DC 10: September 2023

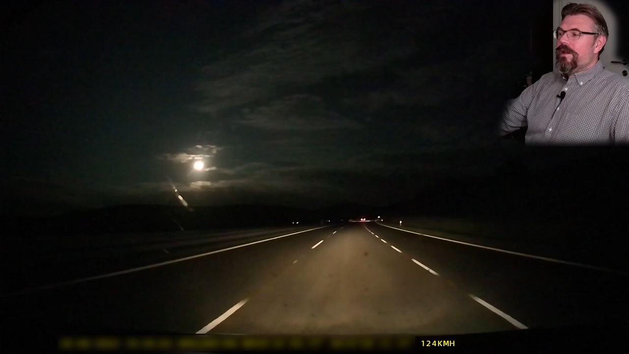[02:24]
And this was already in Czech Republic. And suddenly the person in front of me changed lane. Changed lane to the left. Why? Why? Why are you changing lanes? Well, then I realized, aha, the right-hand lane is merging. So maybe this person was getting confused and thought maybe this lane is changing. So it's all right. A little mistake. So I passed. Passed this car.
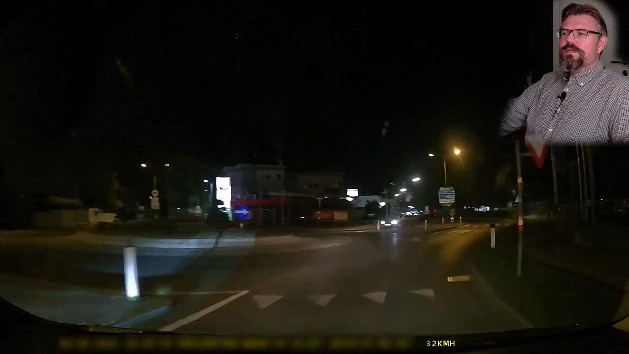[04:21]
Yeah, sometimes I get the feeling I have an invisible car. Look at that. Stopping. Oh, okay. I will cut it. I don't know why.
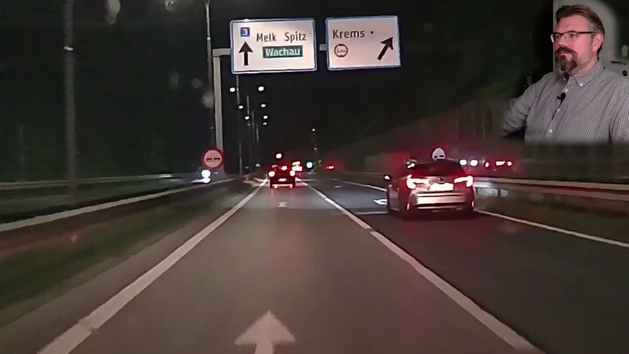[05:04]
Suddenly I get the feeling I have to go right here. That's pretty close. This was my exit.